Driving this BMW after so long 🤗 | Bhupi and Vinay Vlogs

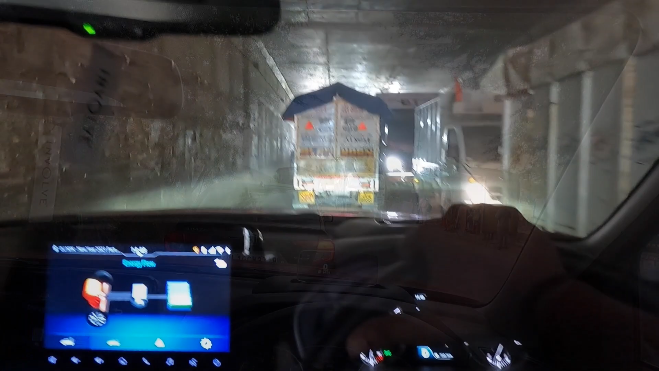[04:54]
पूरे एक गंटे बाद, नंबर लगा है यहां से निकलने और अभी तो अग्गे भी पूरा जाम दिखा रहा है,